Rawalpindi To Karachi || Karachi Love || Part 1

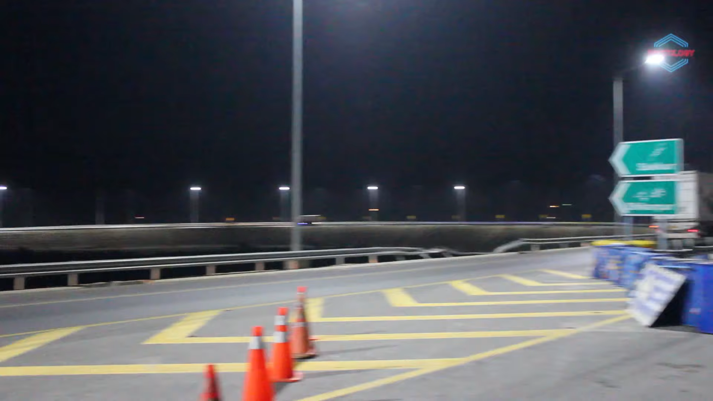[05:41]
तो आप लोग मेरे पीछे देख सकते हैं कि यहाँ पर मोटरवे ख़त्म हो गया, और आज रात हमने स्टे करनी है सकर में,